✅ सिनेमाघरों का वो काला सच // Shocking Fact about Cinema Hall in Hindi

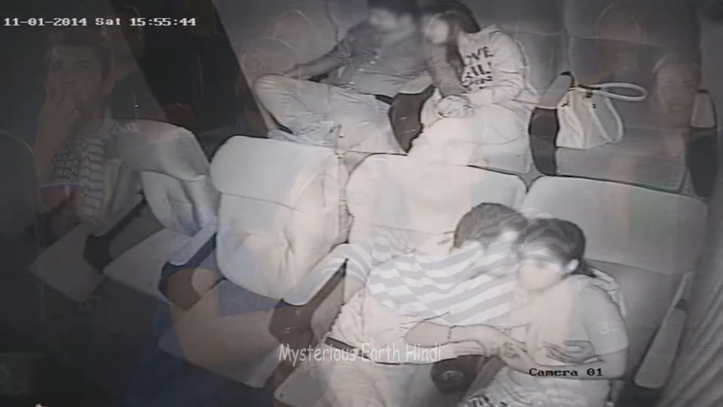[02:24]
कॉर्णर सिट पर बैट कर इश्क फर्माने वाले कपल को समझना चाहिए, कि बेशक आप अंधेरे में बैटे हों,